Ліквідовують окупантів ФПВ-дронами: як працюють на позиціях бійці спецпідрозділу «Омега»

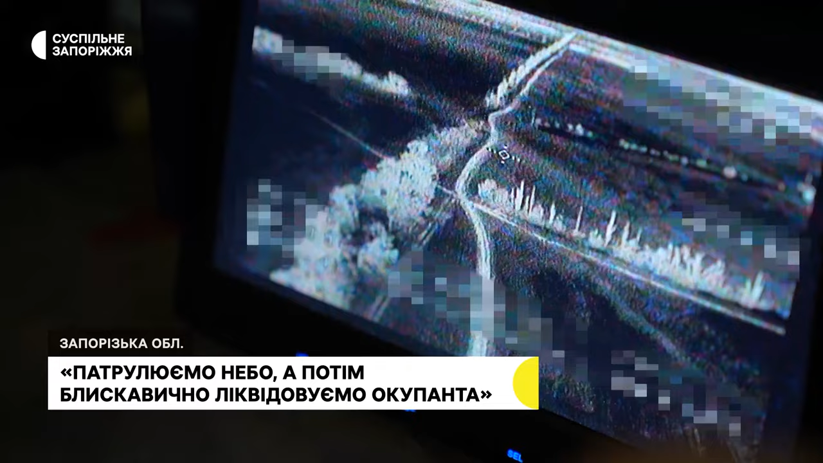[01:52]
Противник в кількості двох військовослужбовців спробував штормувати, приблизитись до наших передніх позицій.